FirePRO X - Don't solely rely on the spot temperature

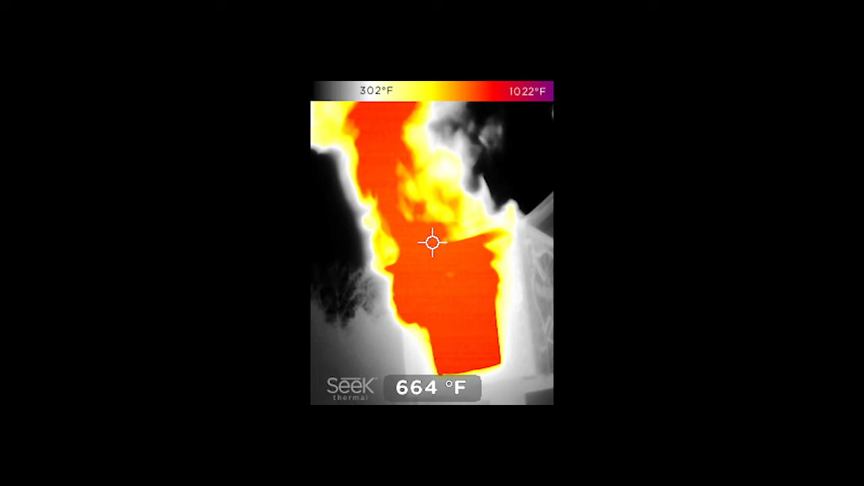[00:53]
On screen: spot 664°F, scale top 1022°F, scale bottom 302°F
hallway including my own and it's looking at the floor or lower portion of the environment and
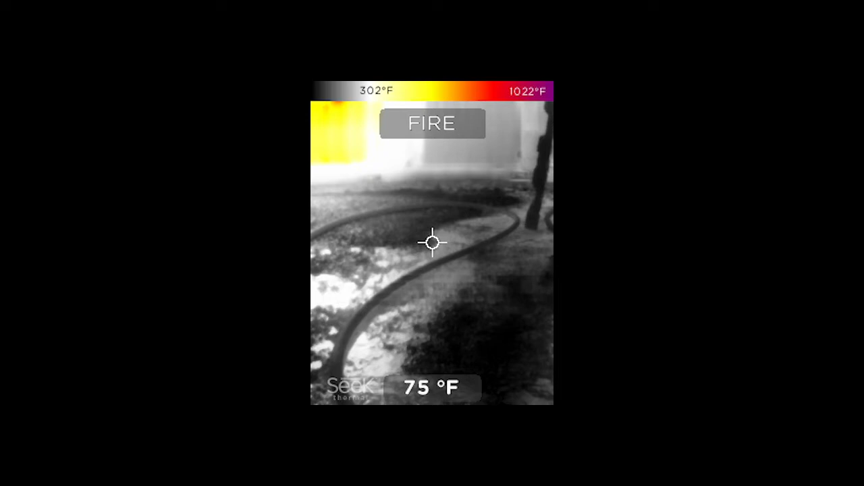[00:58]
On screen: spot 75°F, scale top 1022°F, scale bottom 302°F
it's saying the room is between 70 and 80 degrees Fahrenheit knowing that three feet above them
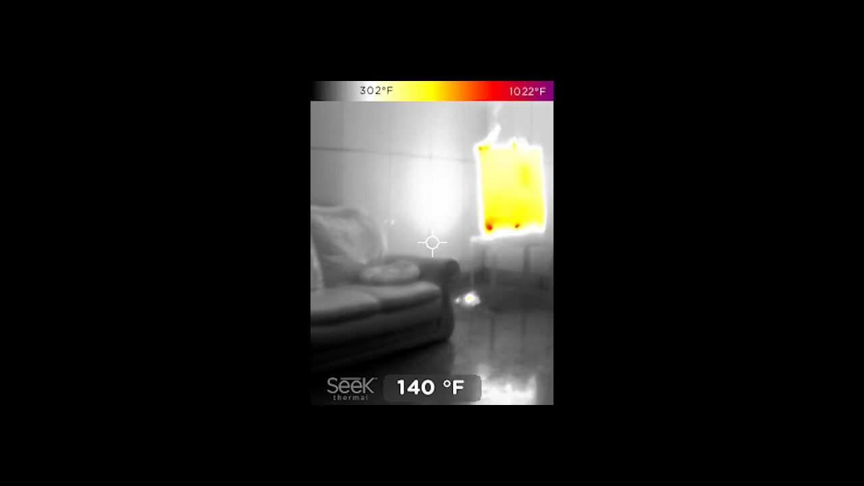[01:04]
On screen: spot 140°F, scale top 1022°F, scale bottom 302°F
is a very hot environment between 500 to a thousand degrees I don't want to read the spot
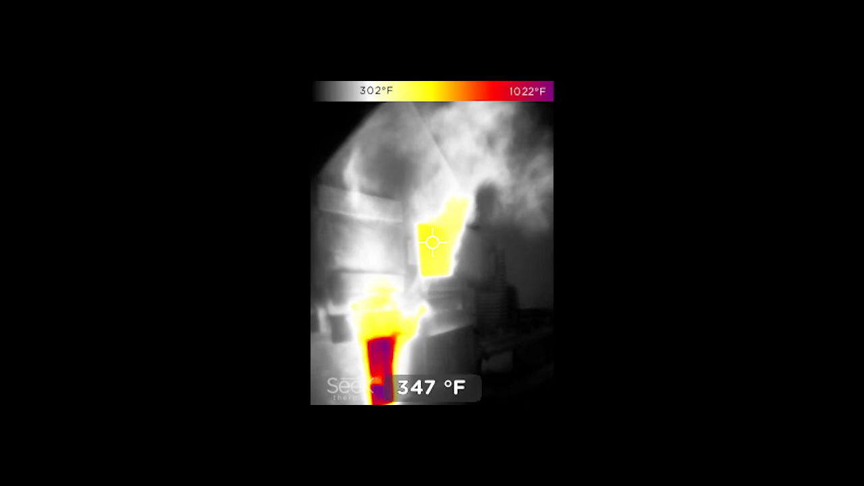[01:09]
On screen: spot 347°F, scale top 1022°F, scale bottom 302°F
temperature I want to look at the big picture so when you drive down the road you look at the big picture you look for the